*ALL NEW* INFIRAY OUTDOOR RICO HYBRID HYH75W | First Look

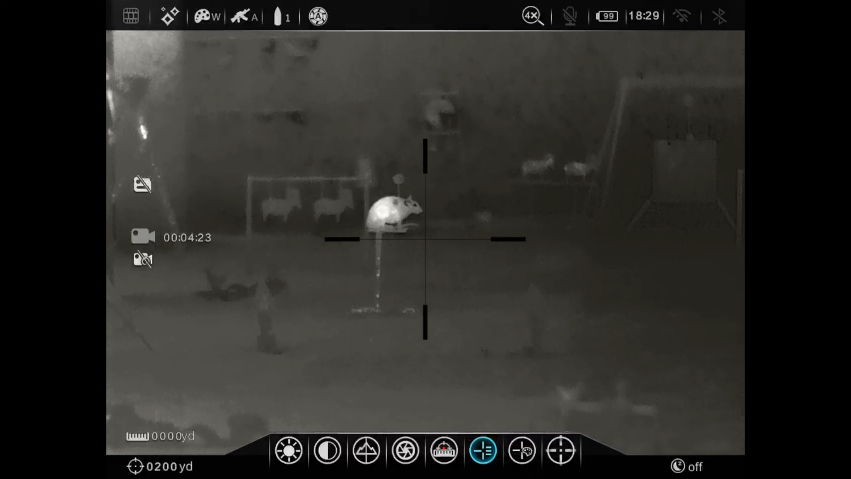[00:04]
We've got a brand new thermal unit from Infra-Rae USA.
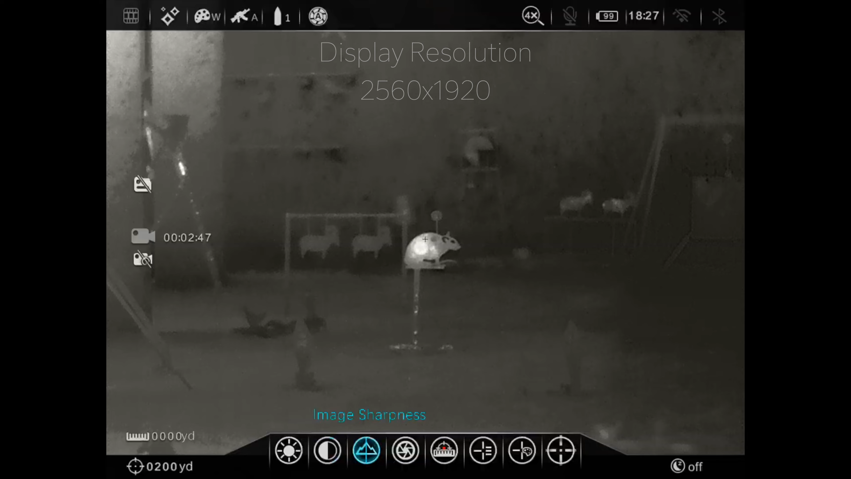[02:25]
You've got 2560 by 1920 in your resolution. So super clean.
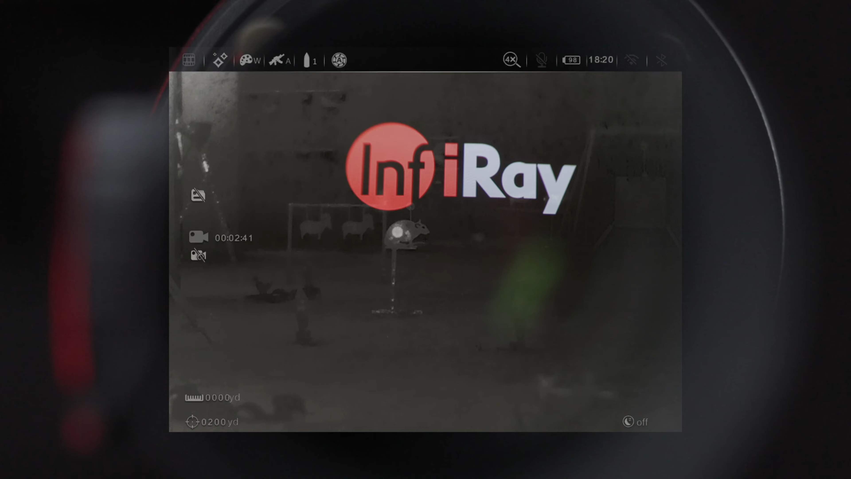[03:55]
it looks like the screen is gigantic.
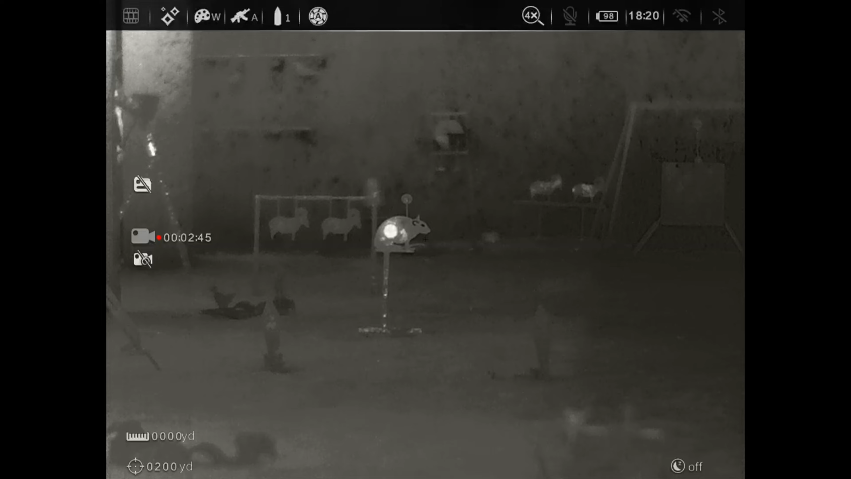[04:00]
And it's so easy to pick up and find. And the eye relief is very, very good. Two inch to four inch eye relief.
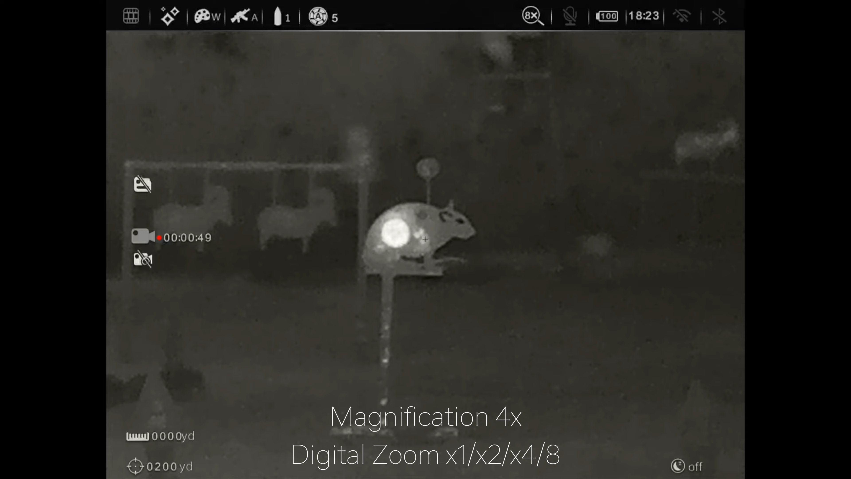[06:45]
And if you don't have the rangefinder, you can run that ballistic reticle so that you can have that
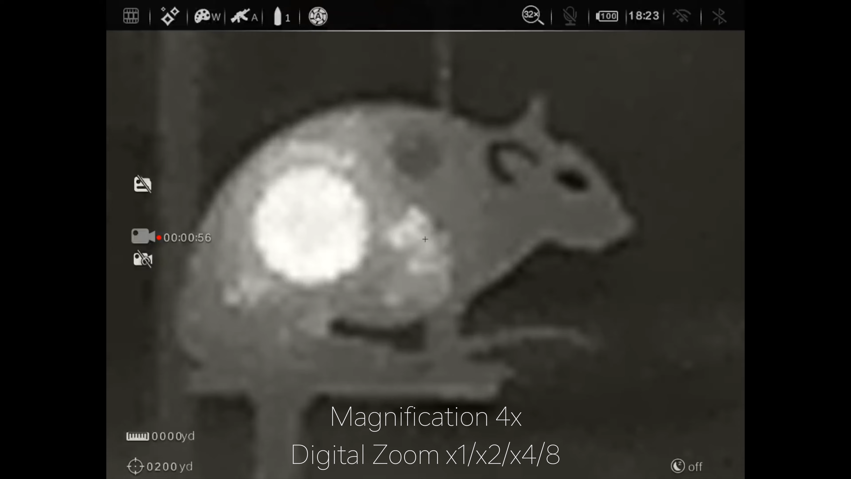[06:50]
tuned in for your weapon and you'll have a reference point where to hold over. And another handy thing is you can change your reticle colors.
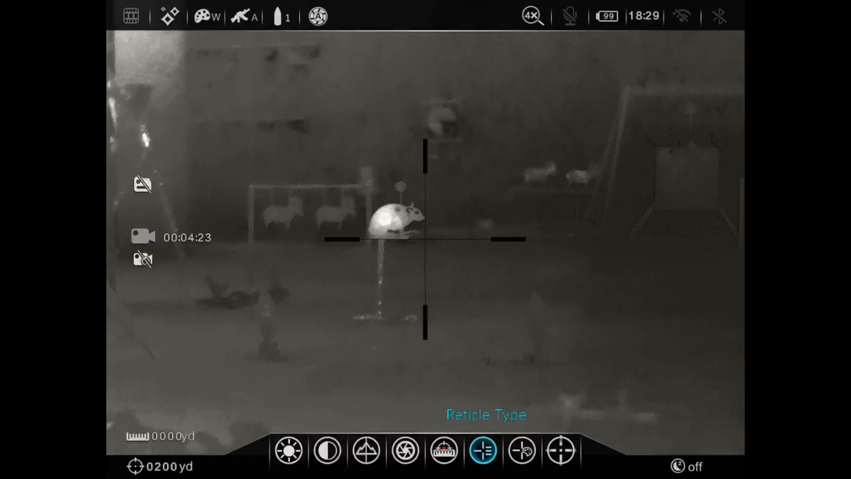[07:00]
I know some people like, you know, a green reticle or a red reticle. Well, you got plenty of options.
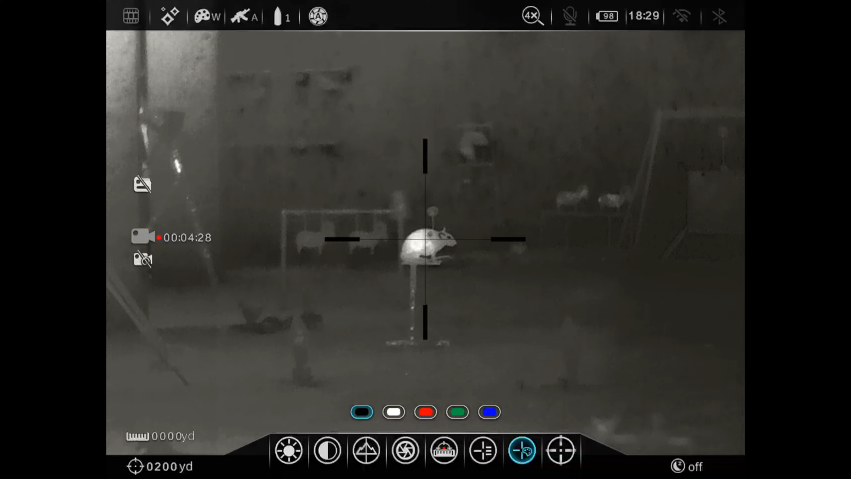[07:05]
You got black, white, red, green, or blue for all your reticle colors.
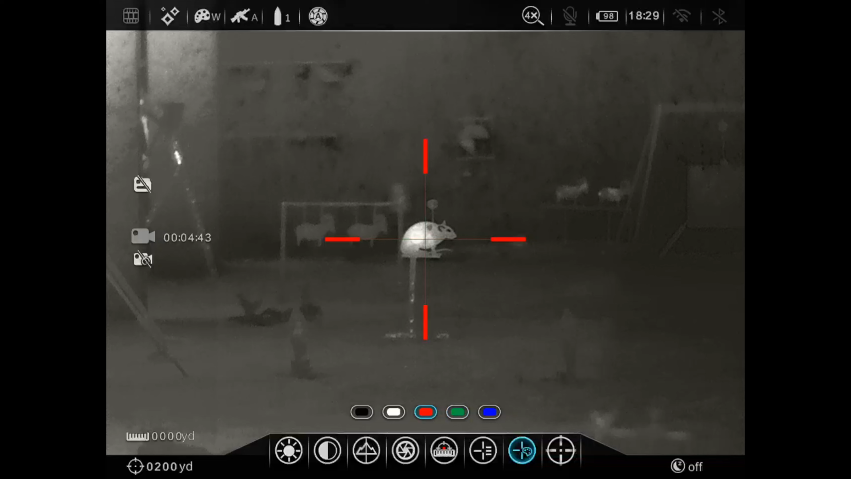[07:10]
So plenty of options to get whatever your eye seems to like and pick up better. So that is a great feature as well. You've got an incredibly fast refresh rate, 50 hertz.
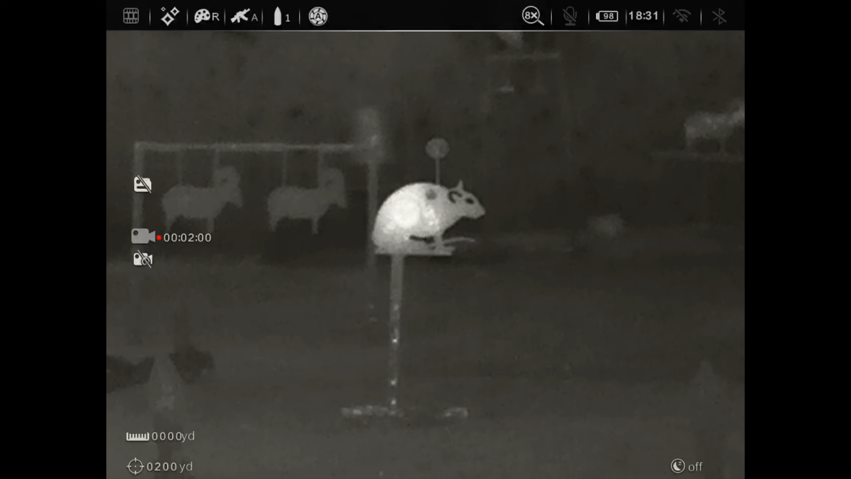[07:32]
You obviously have your white hot, black hot, red hot.
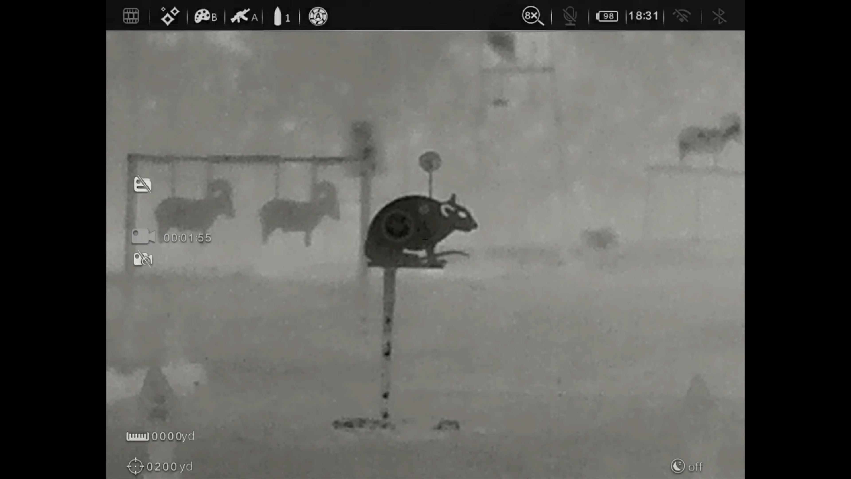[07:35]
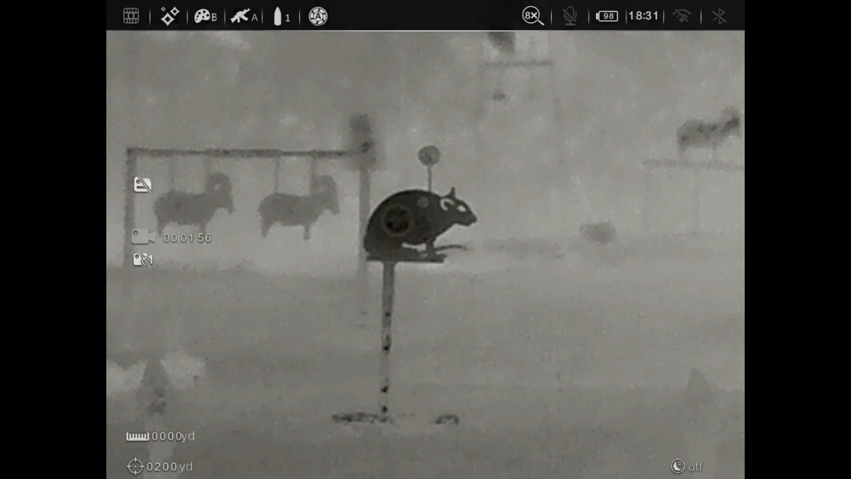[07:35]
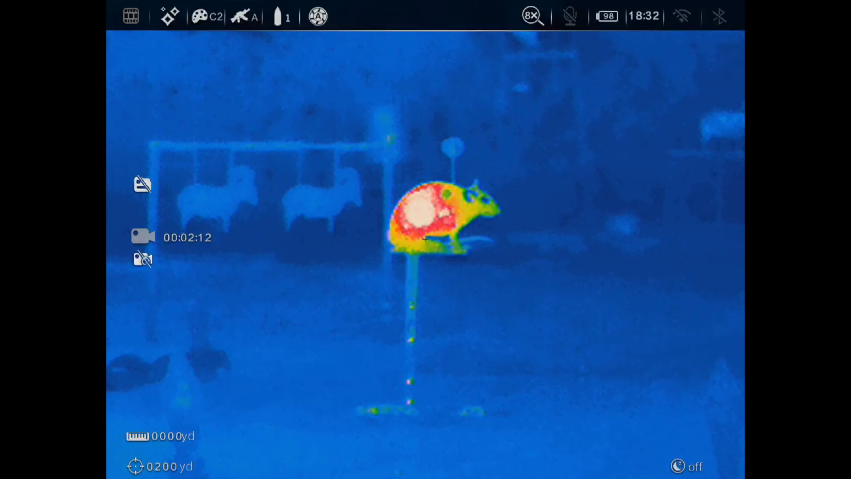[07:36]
They've got several different options in there to kind of
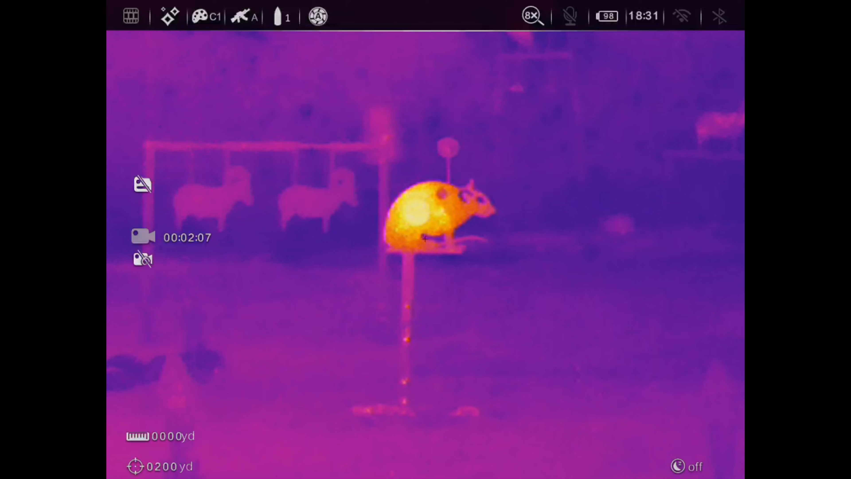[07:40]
fit whatever preference you have in when you're running thermal.
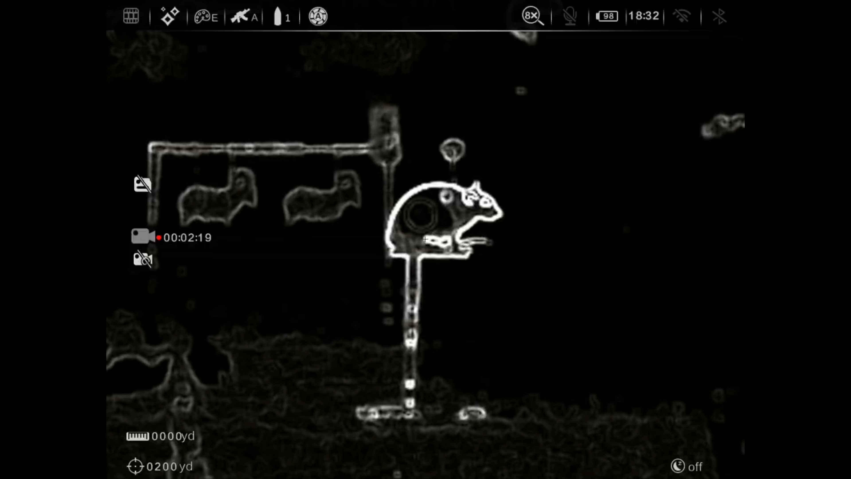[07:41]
So another key function on this unit is you've got your onboard storage.